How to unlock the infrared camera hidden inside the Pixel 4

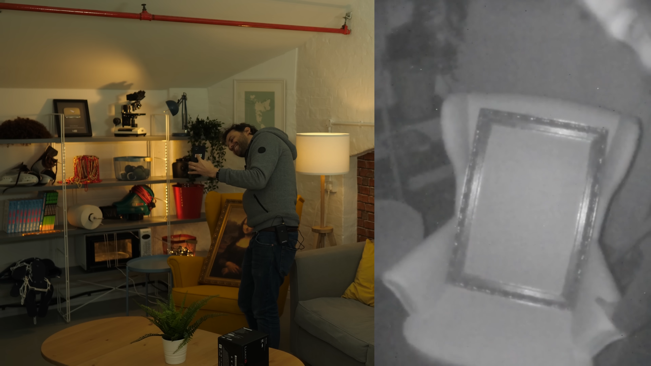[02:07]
It's just blank in infrared. This is near infrared, by the way.